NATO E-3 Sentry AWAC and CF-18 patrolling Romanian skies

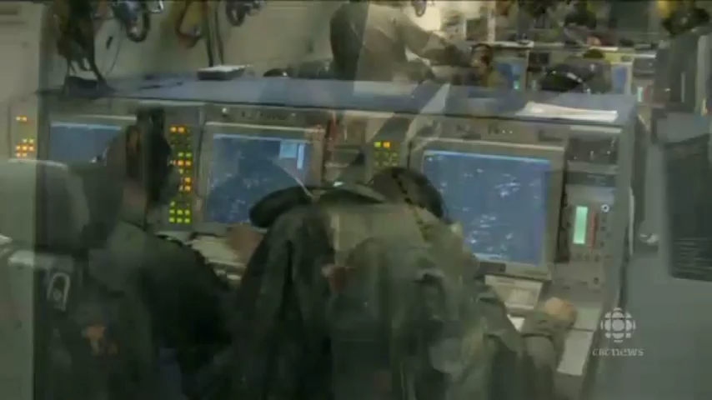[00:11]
But this is in fact a Boeing 707 transformed into NATO's greatest surveillance weapon.
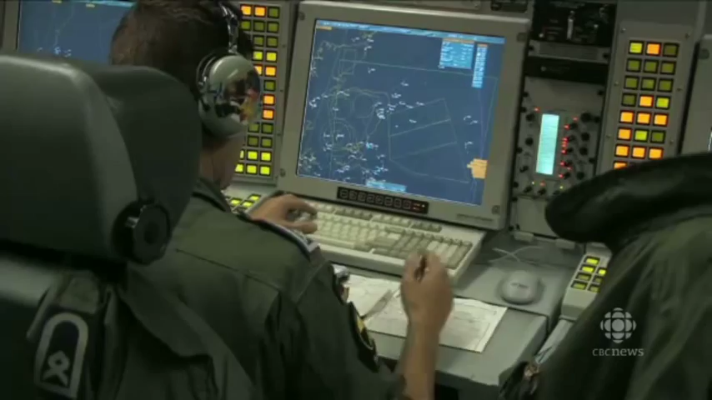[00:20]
It's dubbed the AWOX, short for Airborne Warning and Control System.
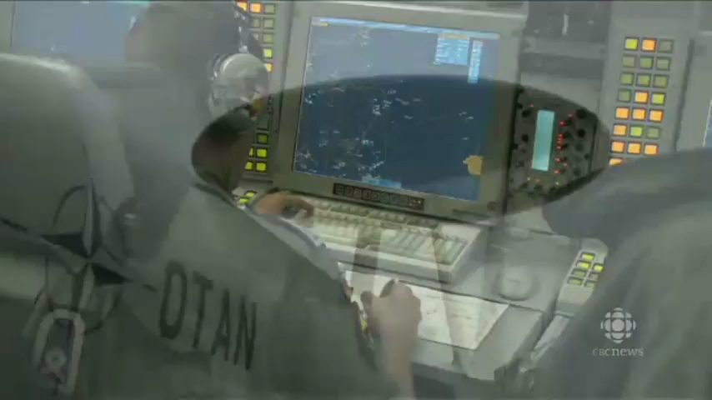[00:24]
And sticking out of the top of this plane is a rather peculiar looking dish about 9 meters in diameter.
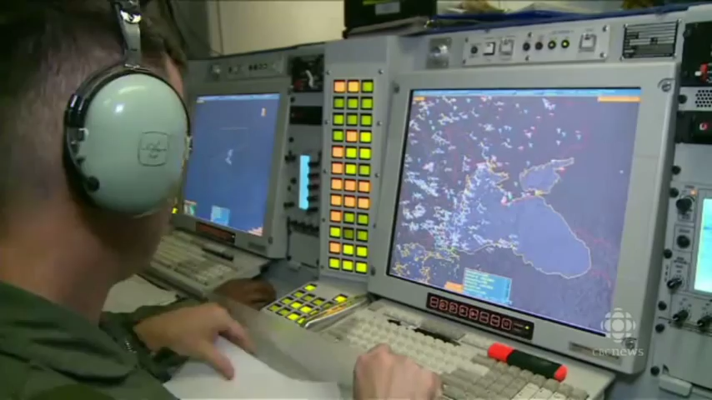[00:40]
Now to give you an example, right now we're flying over Romanian airspace near the Ukrainian border.
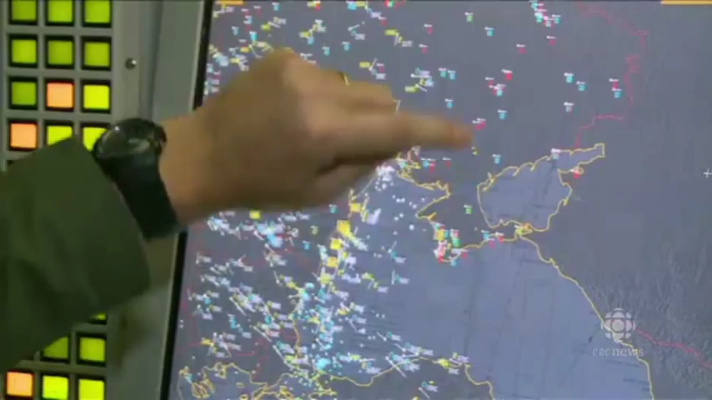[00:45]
But from this vantage point we can see across Ukraine into Crimea,
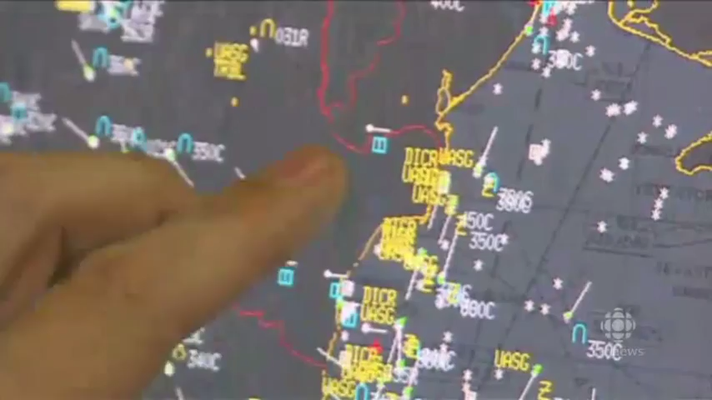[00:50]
the Black Sea and almost to the Russian border.
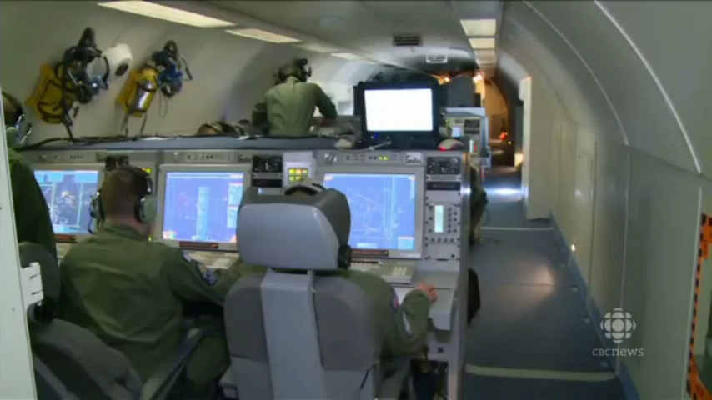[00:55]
And what they're seeing has NATO officials concerned. At times large numbers of Russian military airplanes,
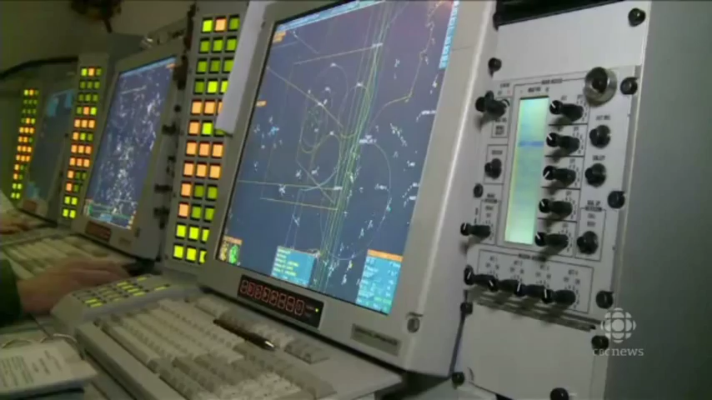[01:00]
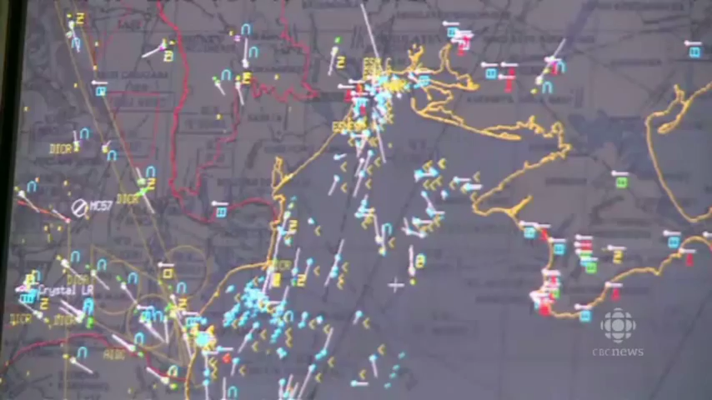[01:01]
surveillance jets, as well as vessels on the Black Sea. Now so far they've remained in international waters and international airspace.